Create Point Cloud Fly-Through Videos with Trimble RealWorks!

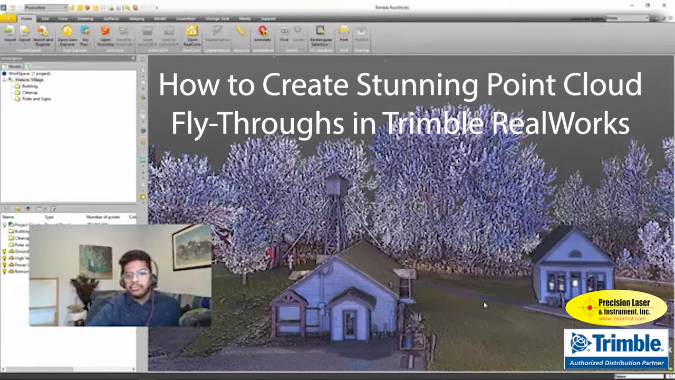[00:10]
I'm a product marketing intern here at Trimble, and I'm in the scanning department.
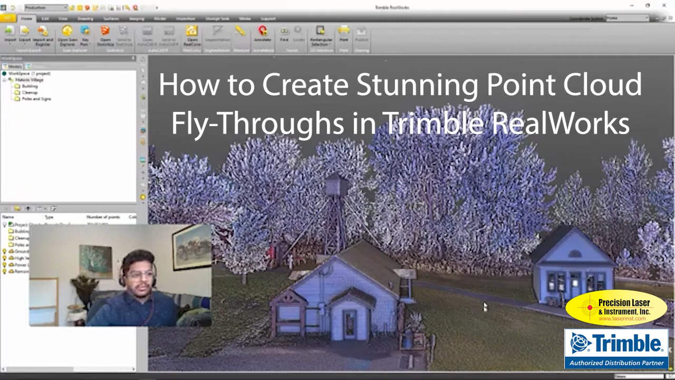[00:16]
Thanks for joining us today on this LinkedIn Live. Today, we're going to be looking at a Trimble RealWorks demo, and I'll be showing you how to create some really cool looking point cloud visuals in Trimble RealWorks. Now, we all know RealWorks, of course, is a powerful way to edit and view our point clouds.
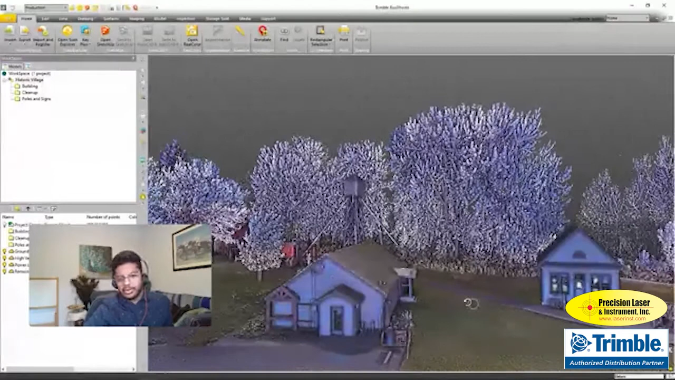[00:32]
It's a great modeling tool as well, but what a lot of people don't know is that it's great for getting presentations and deliverables as well. The video creator tool in Trimble RealWorks is a great way to show off your point clouds in a much smoother manner rather than just showing them into the software itself. So let's take a look and get started.
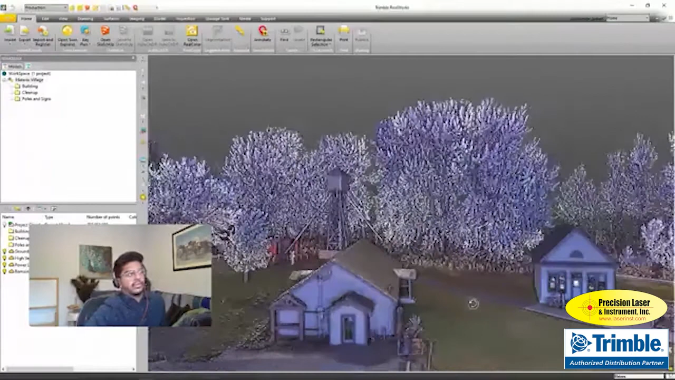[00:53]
The first thing that you guys want to do is head over to the media tab and choose the video creator.
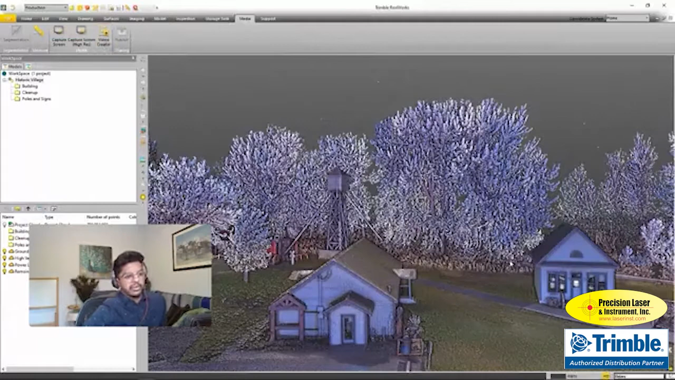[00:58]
This will take a couple seconds to load as RealWorks is going to hop into a new view here.
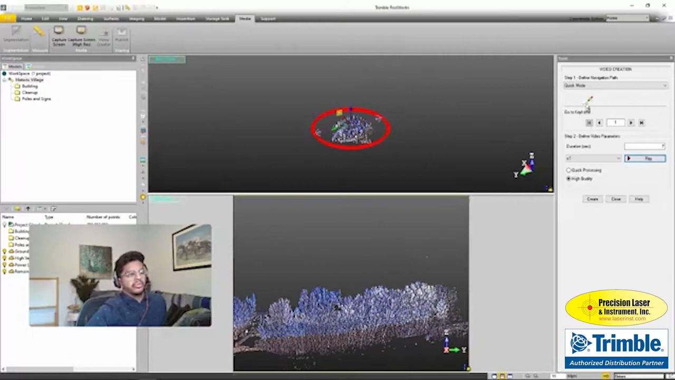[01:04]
So you get two windows, one at the top and one at the bottom. The top one shows you the path of your camera. So if we go over here and choose a step-by-step mode, we can see this yellow box up here is our camera.
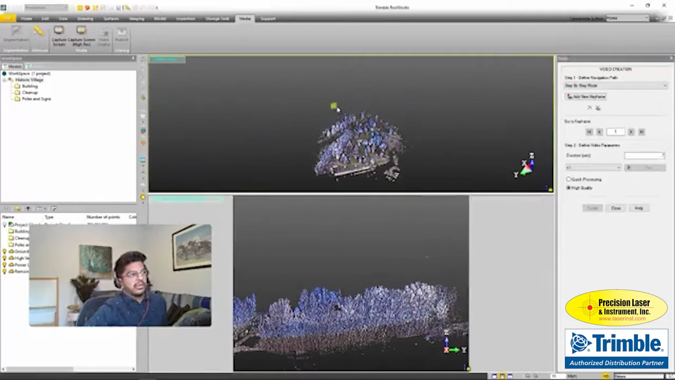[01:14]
And in the bottom window, if we move it around,
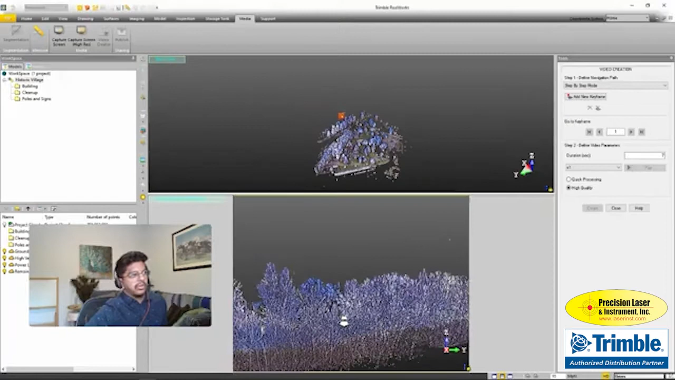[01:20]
if we zoom in or move the position of our point cloud, we can see where the camera is moving relative to the rest of the cloud. If you are aware of this video creator tool and you might have used it before, sometimes you might find that your videos come out kind of choppy or they look kind of jagged. And I'm going to show you a couple tips to take care of that.
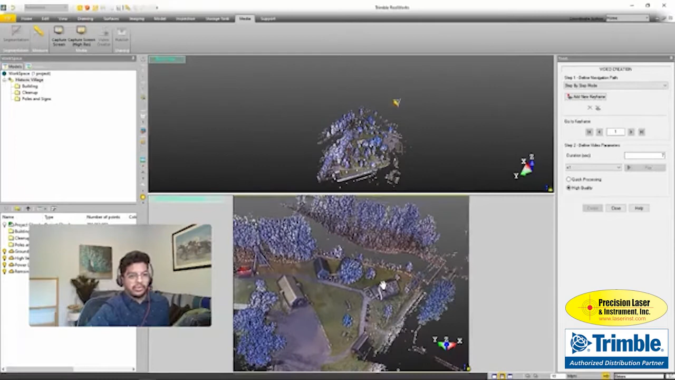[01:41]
And it's actually relatively simple. Before we get started with making our videos, though, there's a couple of things that we can do just to make your point clouds look nice and presentable. The first thing is that you want to come to your shading options and make sure that you have enhanced ambient shading turned on. And this will just give your point clouds a bit of a cleaner look. The next thing you want to do is make sure that your pixel density is set to two. And again, this will kind of fill in some gaps that you might have in your cloud and just make the presentation overall a lot better.
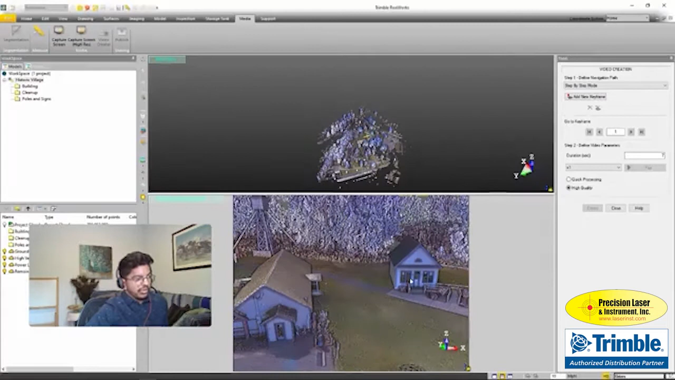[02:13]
So the first tip I'm going to show you is what I call just a simple pan. So let's zoom in. We'll use this house as an example here. We're just going to line ourselves up, get into a straight view, and head over to the top right and add a keyframe. So keyframe, essentially, if you have edited videos before, is just like a location marker is a way to describe it.
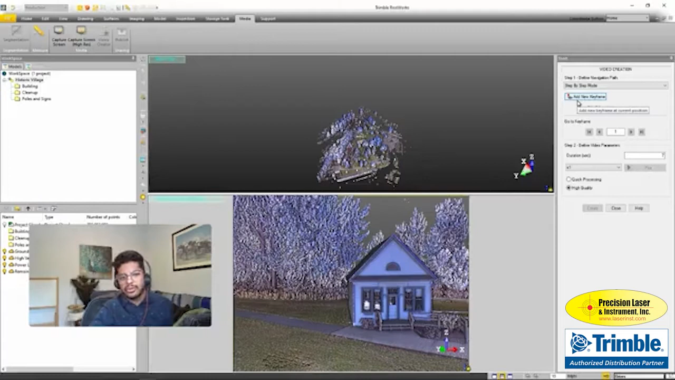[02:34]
So you can see our camera here. We're going to add a keyframe. And we're just going to move our camera in one direction. This key here now is not to use just your mouse and to pan around like this. What we're going to do, I'm just going to reset this here, is we're going to add our keyframe and just position to the bottom or one of the sides of the screen. And that'll let you pan in one direction. And this will give you a really nice smooth motion.
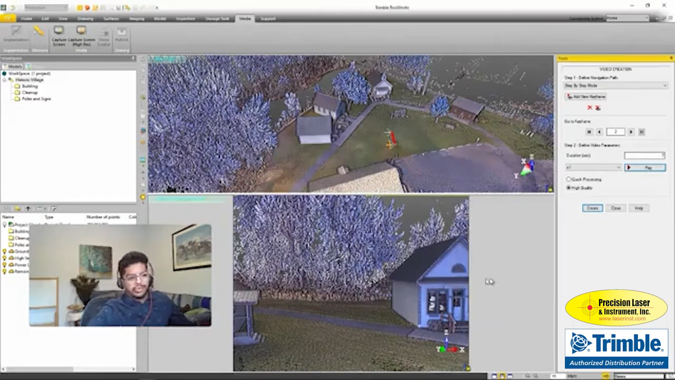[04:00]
And it was, I'm going to show you what that video would look like, just because normally it would take a few minutes to render. So if we look at the side pan, here's an example.
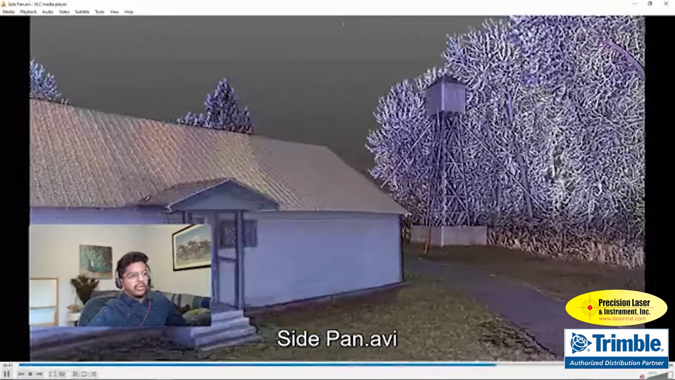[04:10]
Really simple, but really effective way to show off the point cloud. I'll just play it one more time.
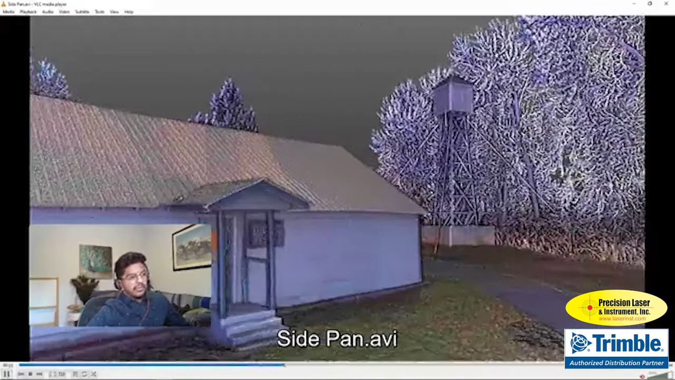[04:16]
And as you can see, it's almost like watching a little film.
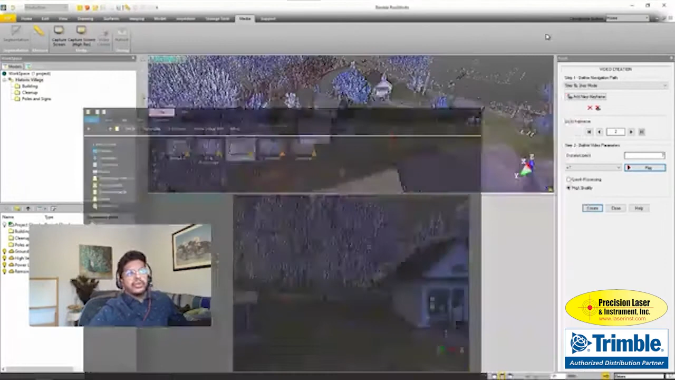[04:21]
So that trick also works for zooming. So let's try it again, get into a position here. And again, we'll use our house as an example. So maybe I'm zoomed out right here.
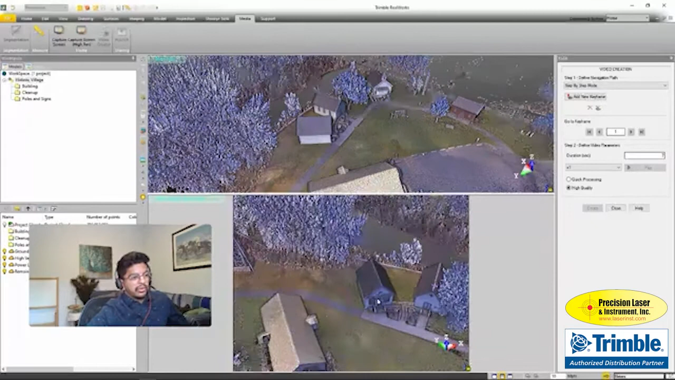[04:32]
I'm going to go up, add a keyframe, and then just zoom in. Just like that.
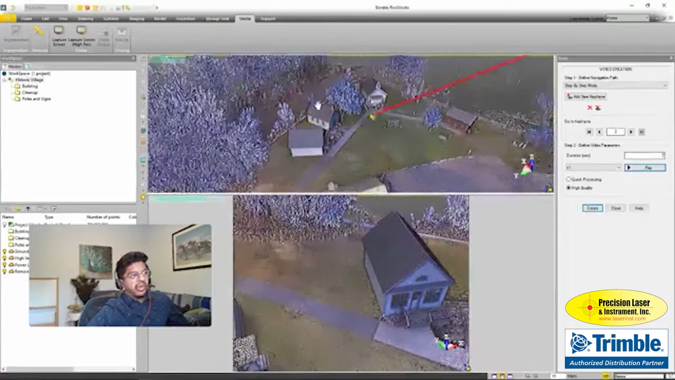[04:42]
And you can see the path of the camera right up here. It's moving from here to here. If you want to preview it, you can. We'll just set four seconds. We can do a preview. And again, you can see the motion is nice and smooth. It's not jagged. And you get a really good look at the point cloud. So let's stop the preview and hit create.
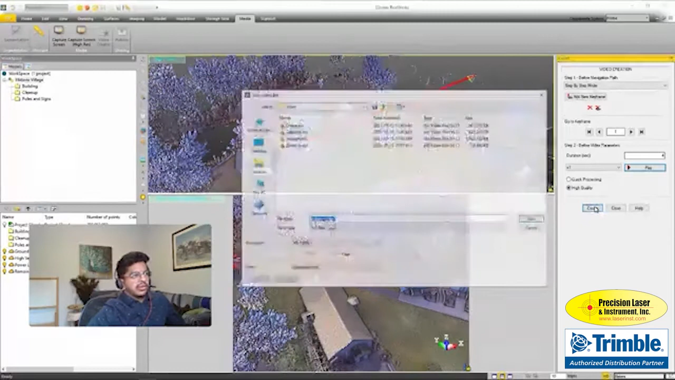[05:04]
And again, we'll call this the zoom in. Normally we would push save and it takes about two minutes to render this out.
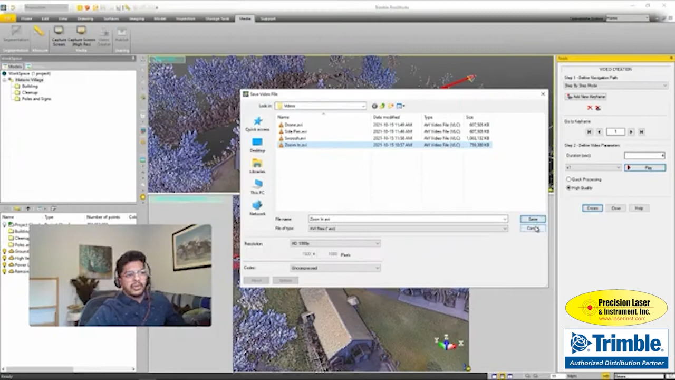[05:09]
So let's take a look at what that looks like now.